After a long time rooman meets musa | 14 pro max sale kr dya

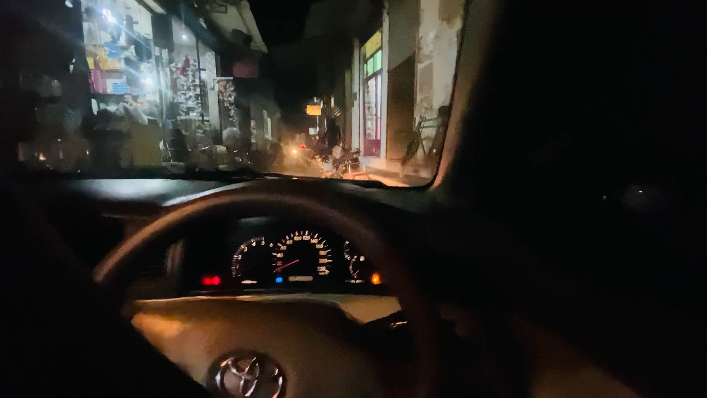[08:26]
नहीं नहीं तंग है, आप ना ख्याल कर लो, गली का लोग ठहर गया तो काफी तंग है यार।
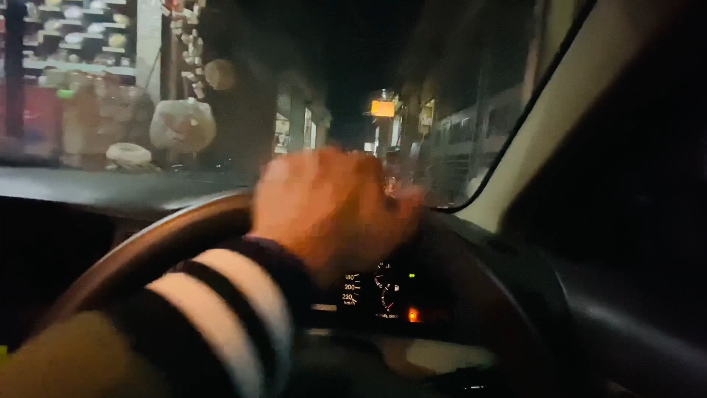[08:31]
चलिए तो सही है, अगर आगे कोई चीज आ गई तो फिर रिवर्स करनी पड़ेगी।
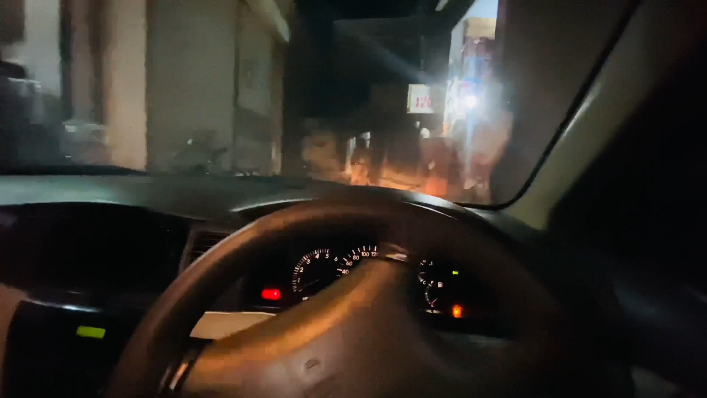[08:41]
चाचा छिड़का रहा है, चाचा थिड़का रहा है। सीधे ठहरा ना दे, सीधा जाने मुझे लग।
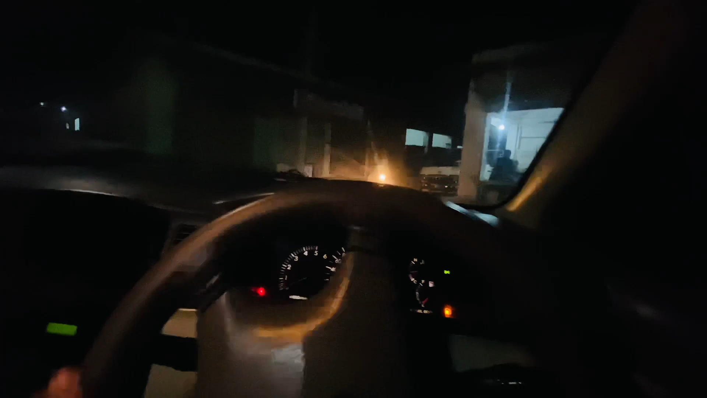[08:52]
हाँ अंदर रश होगा काफी। नहीं नहीं वो जा रही है, टूटी जा रही है, हम भी जा रहे।
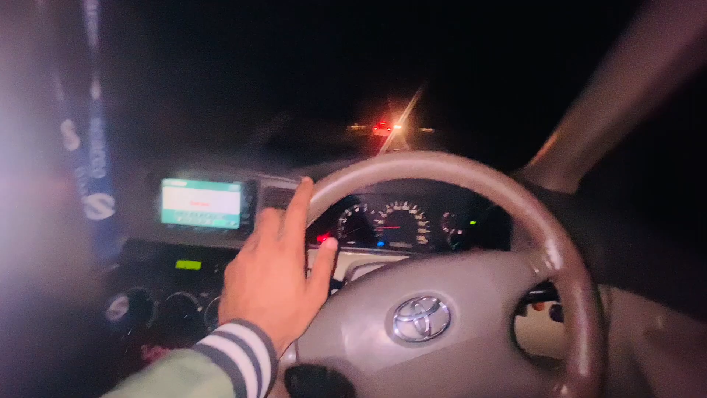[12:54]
ये है जी, अगर आपको नजर आ रही है पंजाब और केपीके को जो पुल मिलाती है वो ये पुल है, ये दरिया सिंध वाली पुल इसे कहते हैं। और ये तकरीबन बस इसके बाद समझे के पीके शुरू हो गया।
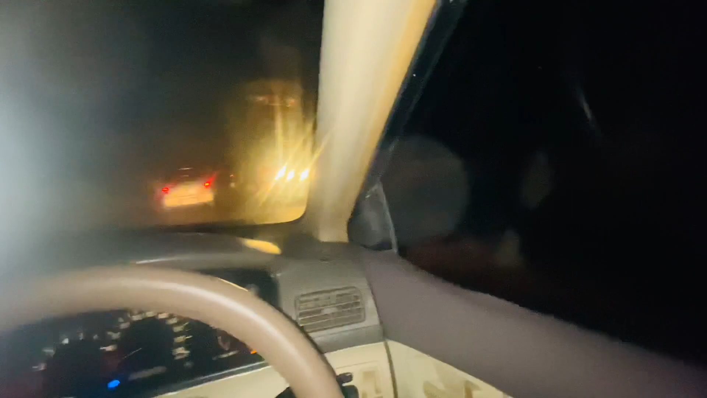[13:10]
ये पुल है ना, ये दरिया सिंध वाली पुल है, ये बहुत लंबी पुल है,